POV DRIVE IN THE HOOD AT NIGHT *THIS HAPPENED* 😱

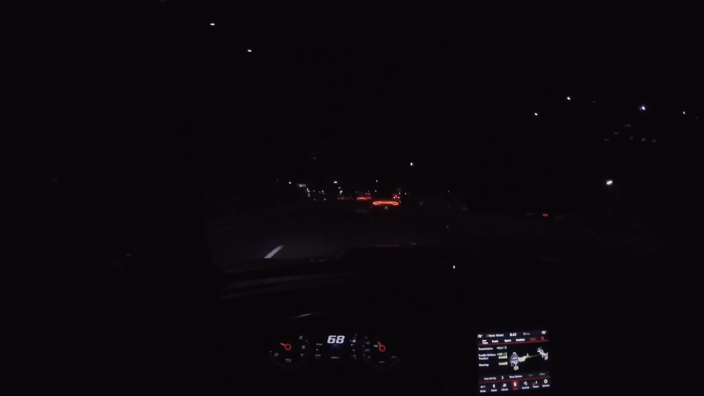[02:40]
Okay, what's the deal, y'all, man? So before we head into here, which, okay, I'm, like I started off in my last video, this will be kind of unedited and stuff, man. We're just gonna go through, cruise, all that stuff. You know what I'm saying? But like I stated in my last video, no, I am not from the hood. I claim to be from the birds, man. I'm not gonna be out here acting like, yeah, this my hood, you know what I'm saying? No, I'm not like that, you know what I'm saying? I'm not gonna claim I'm from the hood. I'm not gonna act like I'm out the mud, you feel me?
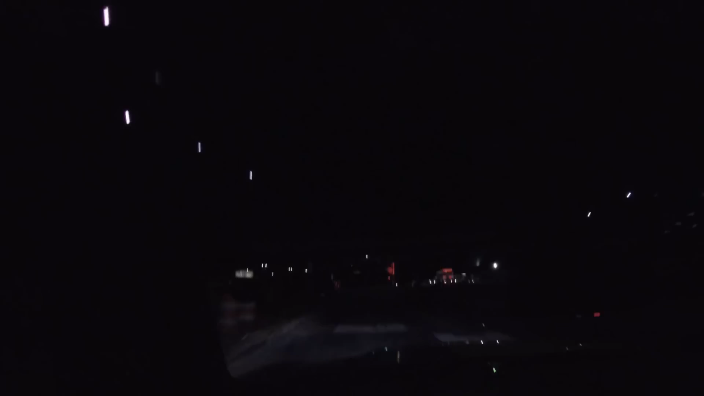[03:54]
Dang, they fixed, at least they fixed the big bumps they had right here. You know what I'm saying? Jesus Christ. I hope the camera good for y'all. I like how I look down, you see the SRT, you know what I'm saying? But oh yeah, this camera, this angle should be good for y'all. No cap, y'all. So anyways, y'all, so this is Joy Road, you know what I'm saying?
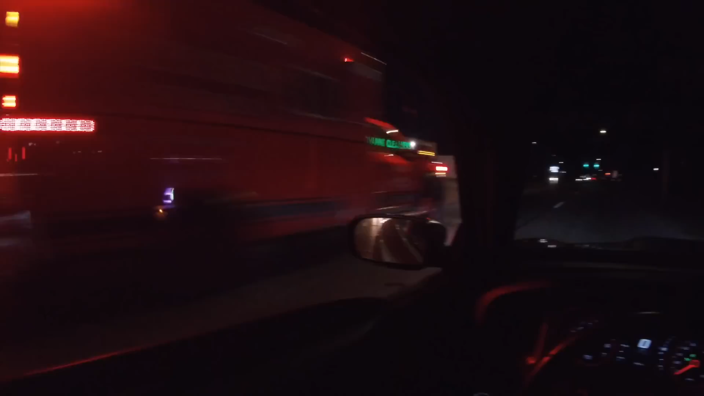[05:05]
by the fire. Bro, I think that's an ambulance, okay?
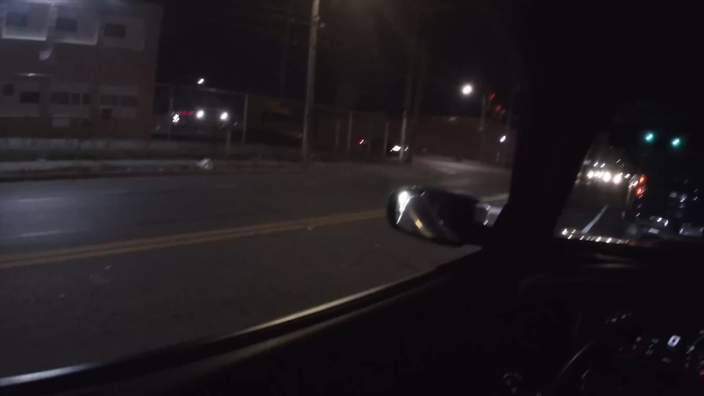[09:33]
Let me roll the window down. You see how big the street is here? Go on east side 7 Mile. Jeez, that thing is tiny. That street is tiny. It's like two different worlds. I swear, I'm telling you, it's like two different worlds, dude. So anyways, man, we just cruising in the hood, you feel me? We in the trenches, dude. All right, let me stop talking. Let me be quiet.
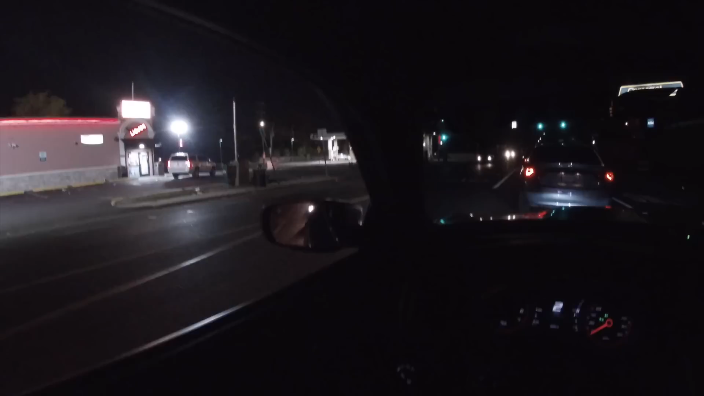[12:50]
Y'all can see a little bit outside more. Y'all can see clearly outside. Lit up over here. Fake palm trees. This car broke down. They had a battery in the trunk in the 300s back then too. I thought it was only newer stuff, or not even the 300. Bando apartments though. I'm gonna keep the window down a little bit, so sorry if the wind is terrible.
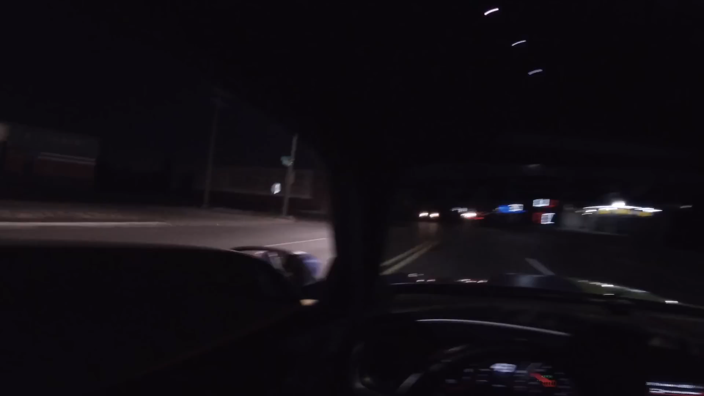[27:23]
Go on the east side. Look, let me roll the window down. Go on the east side, dude. The street is as big as literally this lane and that lane across the yellow line. When me and eBay do it, bro, we gon', you know what I'm saying? You gonna see the east side. It's literally different. To me, that's my opinion. The east side is super different. Now we on Greenfield. We going back near the shop. You know, I like to come by my dad always be in there. Always in that liquor store right there.